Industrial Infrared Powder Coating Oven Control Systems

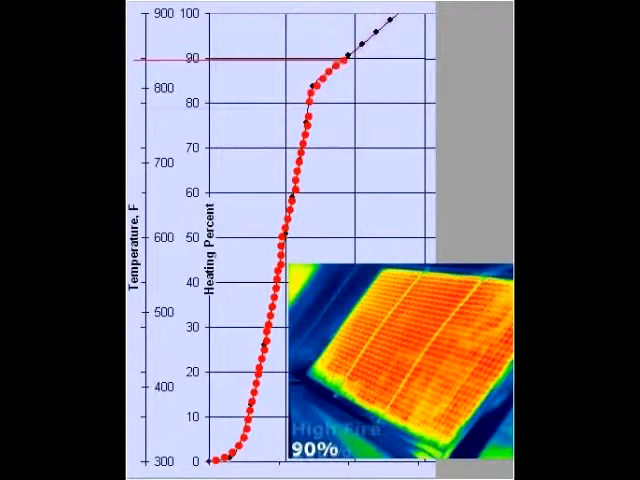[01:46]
This is achieved via a gas pulse system, or GPS.